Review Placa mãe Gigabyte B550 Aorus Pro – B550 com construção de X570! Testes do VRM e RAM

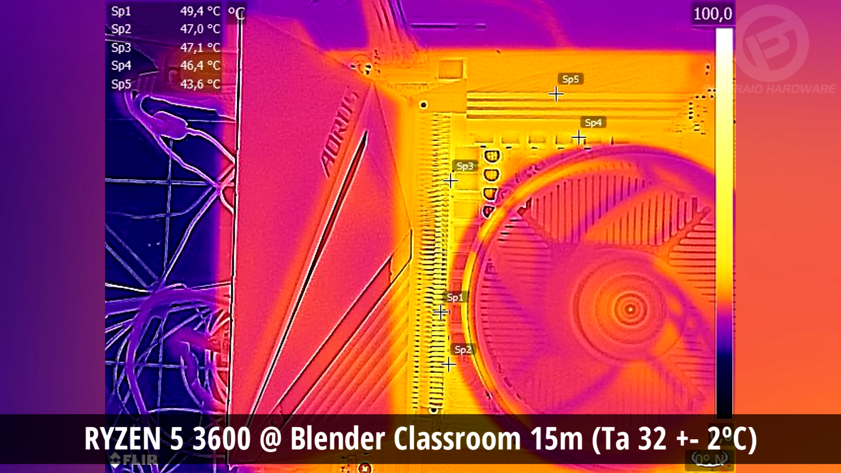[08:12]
15 minutos apenas 44 graus passando para o Octa-Core para o Resin 7 3700X que exigiu cerca de 54A do VRM a temperatura continua muito
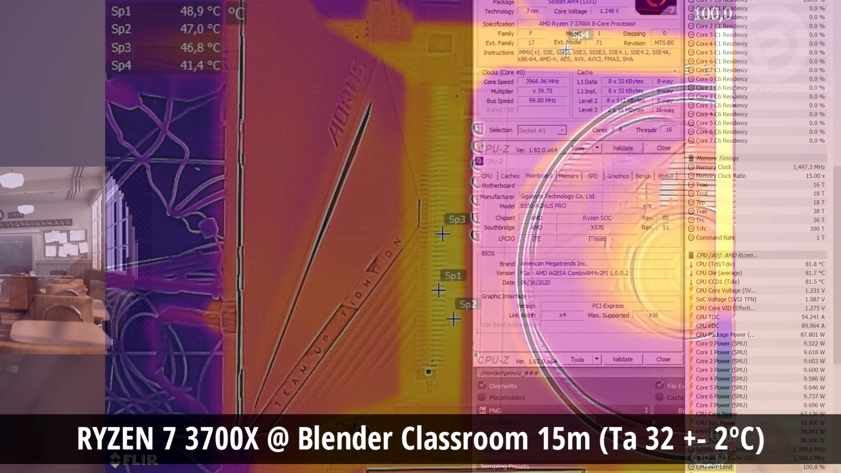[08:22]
baixa 1 grau a menos que no teste do 3600 pois esse aircooler do 3700X sopra mais em direção do VRM o que ajuda a reduzir a temperatura em jogo ocorreu
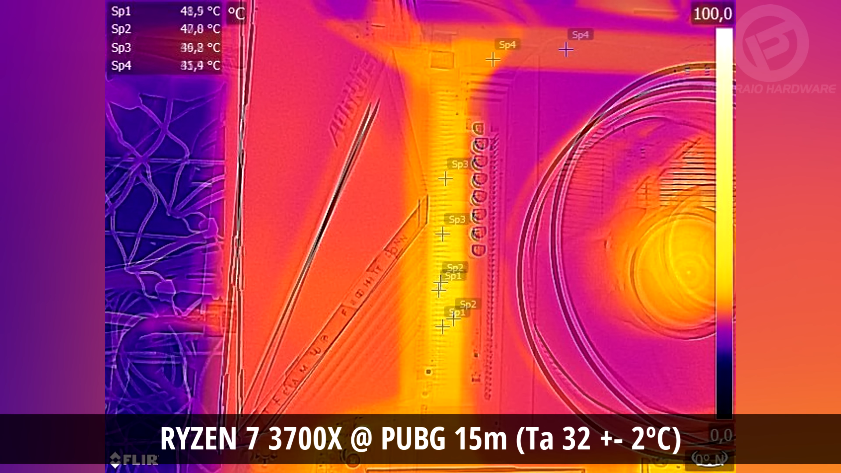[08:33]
o mesmo temperaturas baixíssimas próximo ao que utilizo aqui no ambiente no teste em overclock com 3700X a 4.1GHz ao core 1.4V